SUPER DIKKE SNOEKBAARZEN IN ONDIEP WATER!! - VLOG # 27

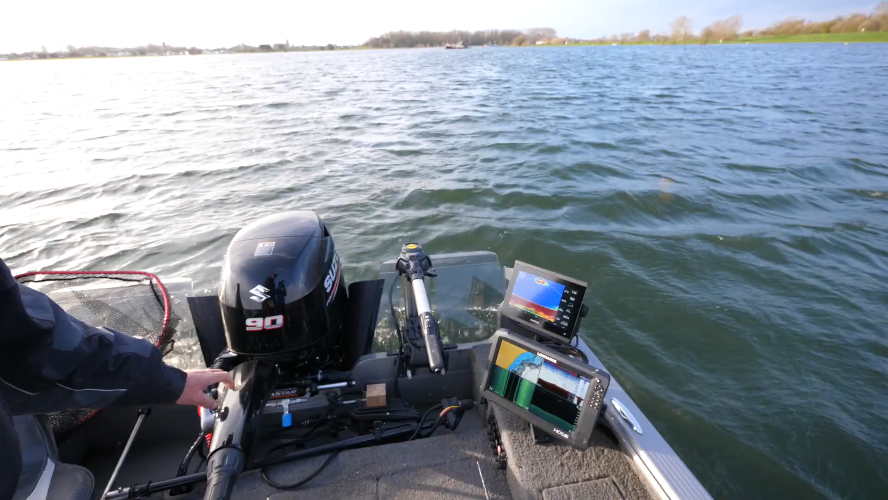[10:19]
Wat zien we hier, Hans? Ja, dat is een mooi paaltje daar. Daar zaten we zo wat op. Jeetje.
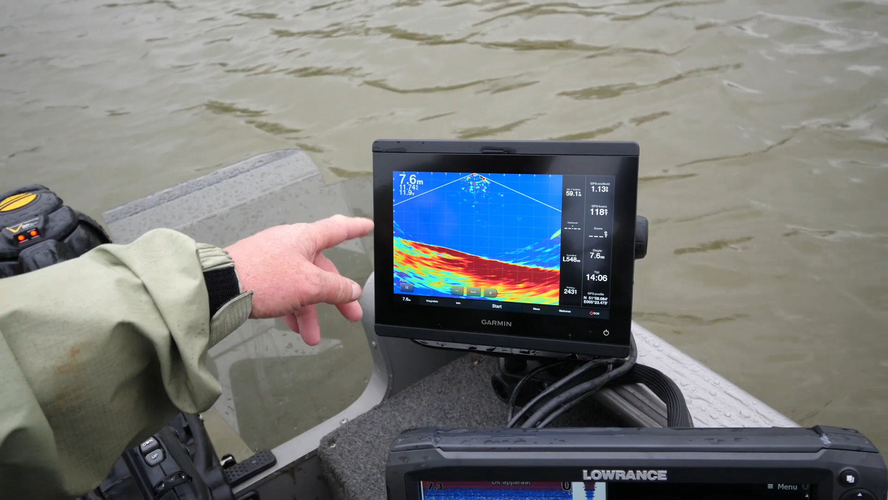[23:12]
On screen: depth 7.6 m
Dus ja. Het is hier 7 meter diep. 7,6. Ja. Ja, en, je ziet hier dat het 11,7 graden is het water. Ja.
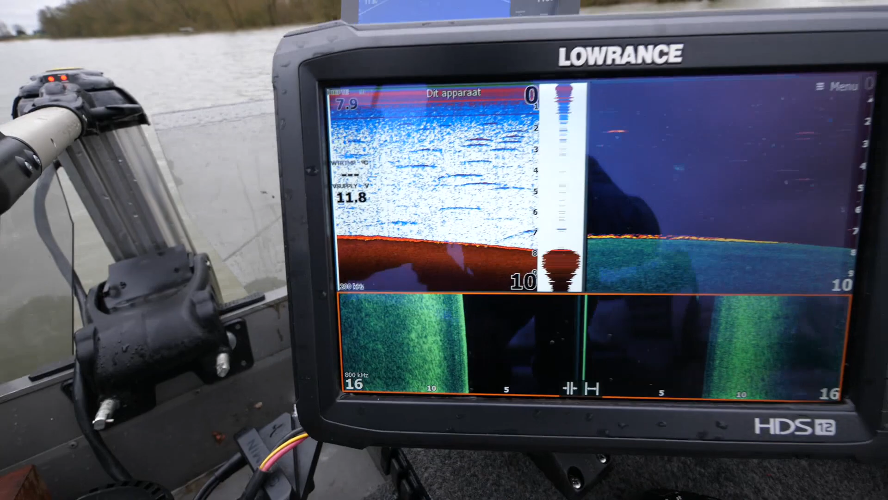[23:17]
Hier hebben we de 2D-sonar, zeg maar. Daar kun je wat vis op zien.
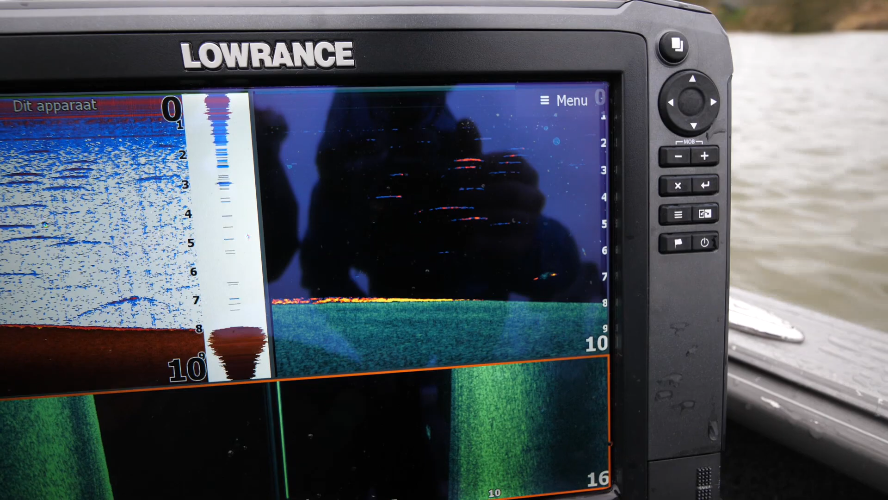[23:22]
Hier heb je een structurescan, zodat je echt al een beetje de contouren van de visjes ziet. Dat is vaak brasem of witvis.
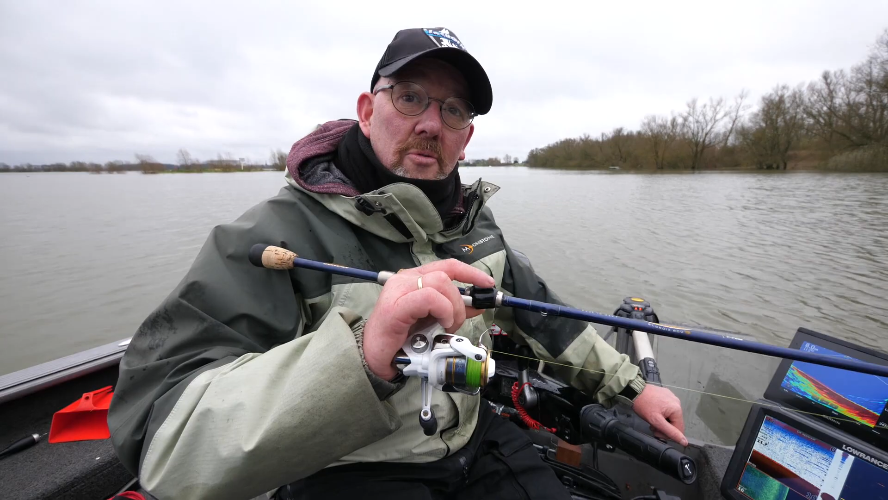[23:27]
Ik zal even filmen. Ja.
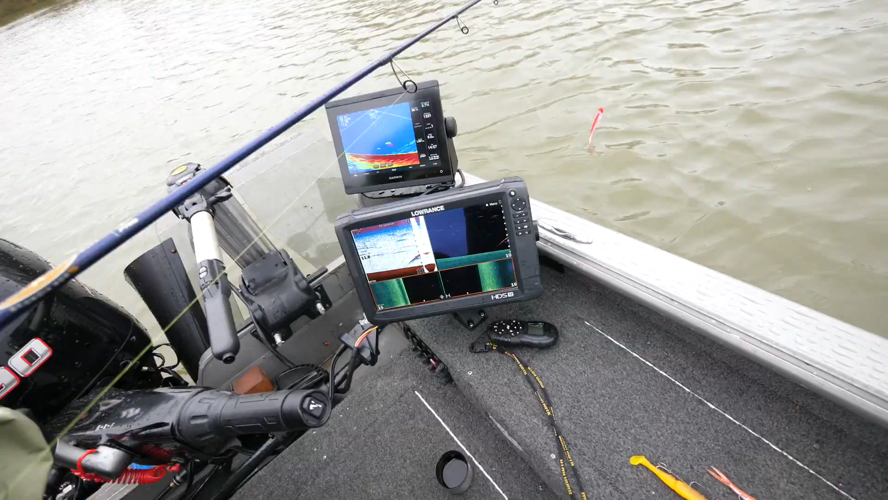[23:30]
Kijk, er zwemt een vis.
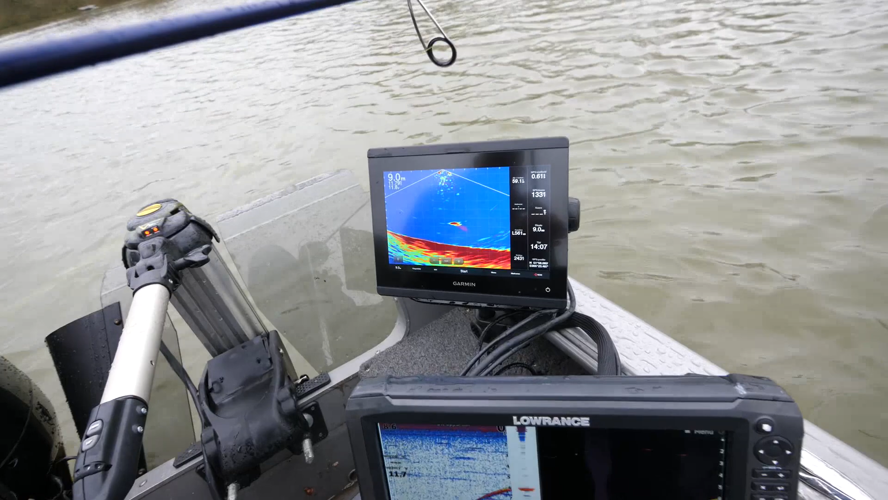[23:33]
Zien we een vis weer? Die rode bal, dat is een vis. En laat hem zo voor zijn neus zakken. Als je hem nou allemaal pakt ook. Nou, dan word ik gek, dan word ik gek.
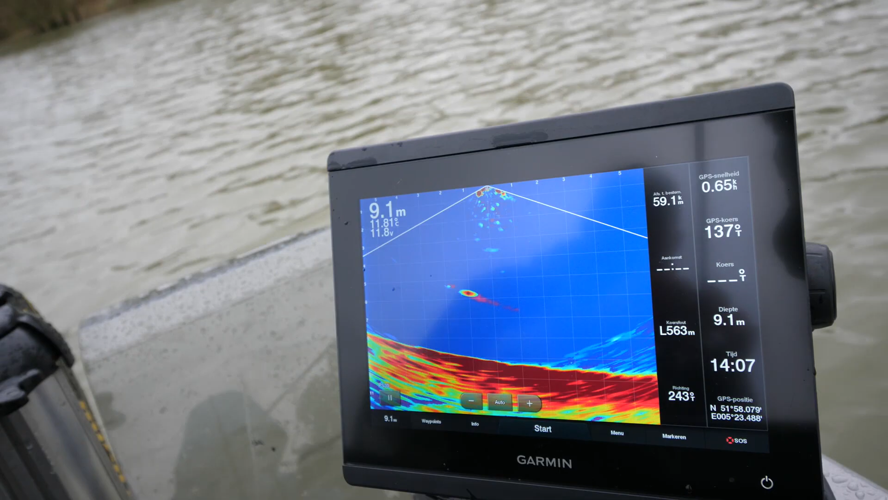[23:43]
On screen: depth 9.1 m
Hij zwemt erop af. Ja, komt erop af. Hij komt erop af.
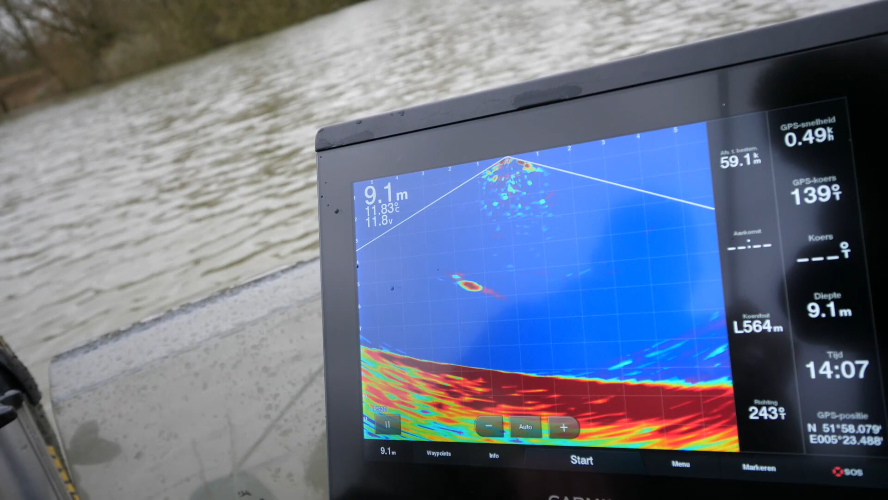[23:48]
On screen: depth 9.1 m
Hou op hoor.
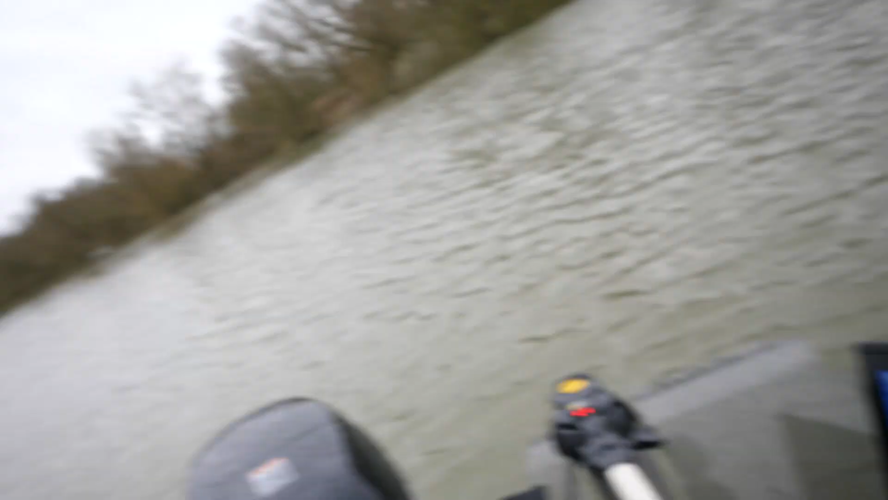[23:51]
Godverdorie, was dat? Heb je een tik? Ja, ik dacht het wel, joh. Godverdorie, joh. Kijk, in die vis die zakt meteen weg. Nee. Zie je het? Hij tikte hem echt aan, hoor. Oh. Ik was hem nog aan het laten zakken. Oh.
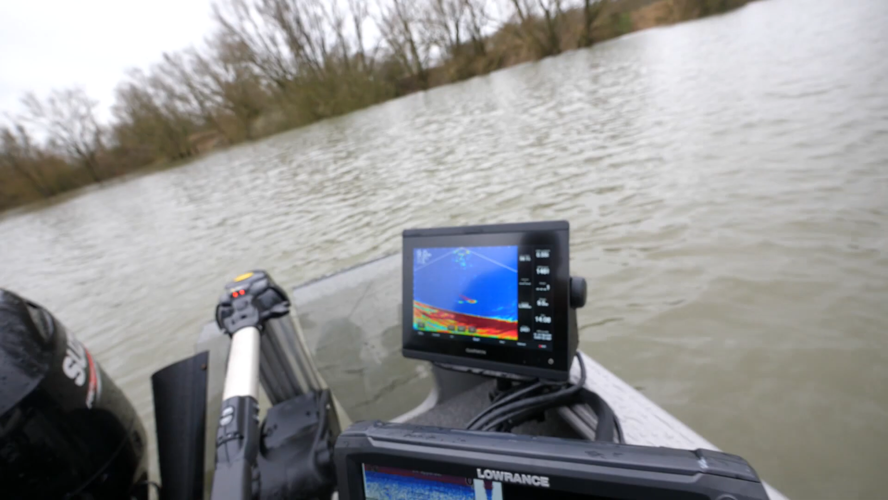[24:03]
Vaar nog eens terug. Hij is... Ja, ja. Hij is... Oh. Echt een grote vis is dat. Nee, joh.
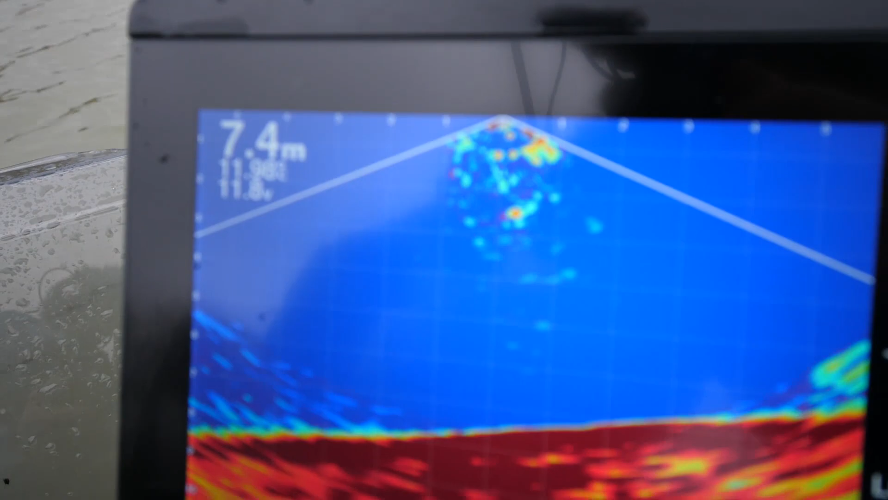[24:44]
On screen: depth 7.4 m
Kijk, hier komt hij, daar links. Dan zie je hem naar beneden zakken. Ja.
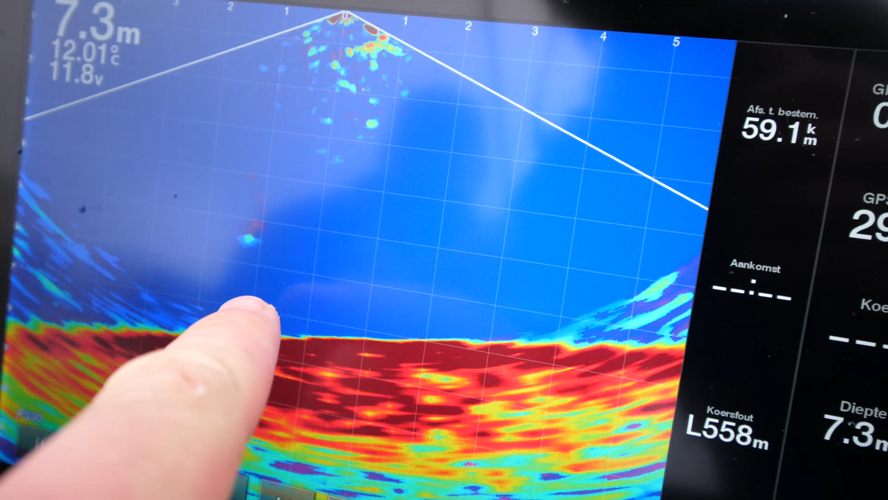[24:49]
On screen: depth 7.3 m, water 12.01°C
En dit scherm zorgt voor live beeld. Ja. Dus je hebt zeg maar beeld van wat er onder je zwemt. Kijk, als ik hem omhoog haal, dan zie je hem zo weer naar binnen. Ah.
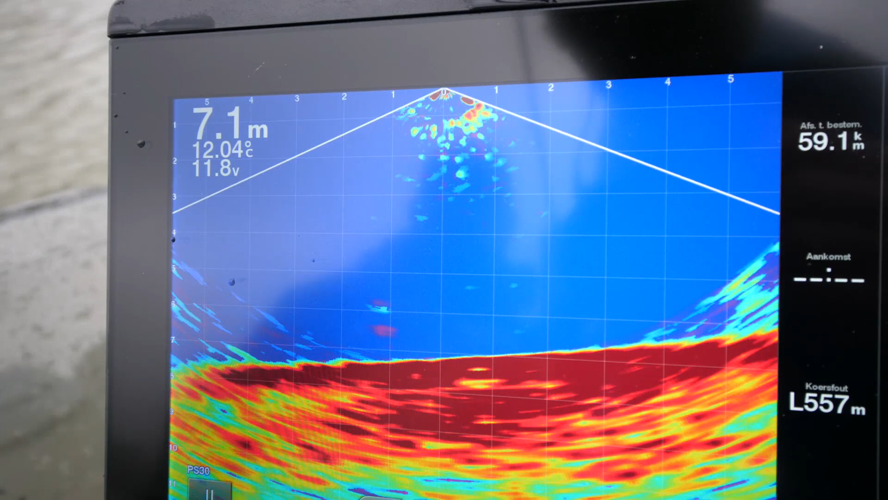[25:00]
On screen: depth 7.1 m, water 12.04°C
Hij schampte hem echt, hoor. Ja. Ja, serieus. Ja, nou ja, hij heeft hem gewoon gepakt, zag je, ja, want je shed zat helemaal gedraaid.